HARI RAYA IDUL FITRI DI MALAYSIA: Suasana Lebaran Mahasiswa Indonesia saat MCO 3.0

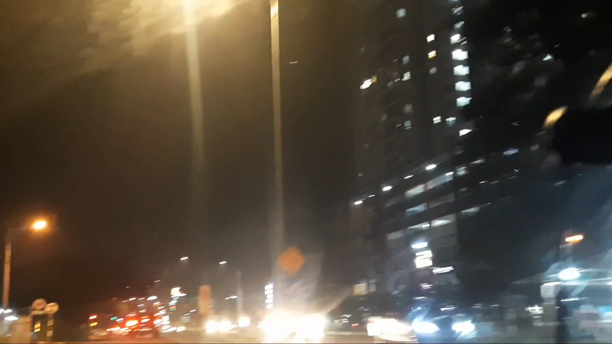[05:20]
yang masih Lumayan tinggi di Malaysia Inilah suasananya Sepi Dan